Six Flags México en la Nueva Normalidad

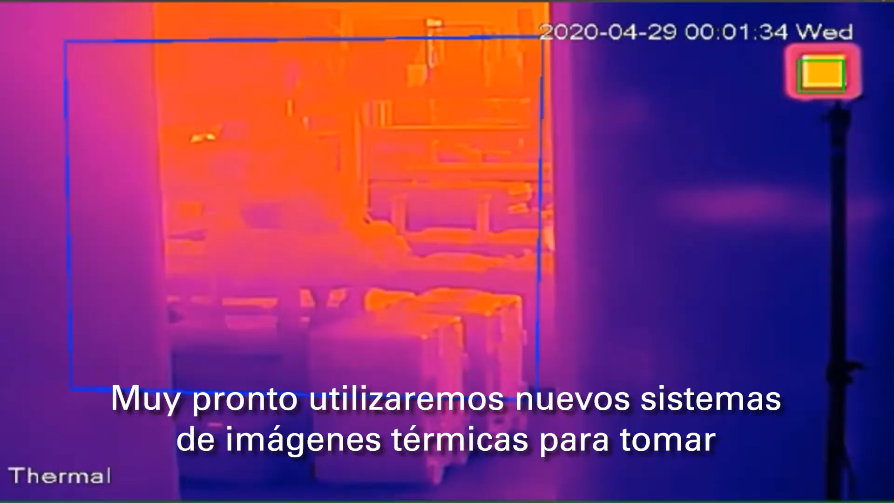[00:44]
New cutting-edge thermal imaging will be used to take temperatures of all guests and team members entering the park.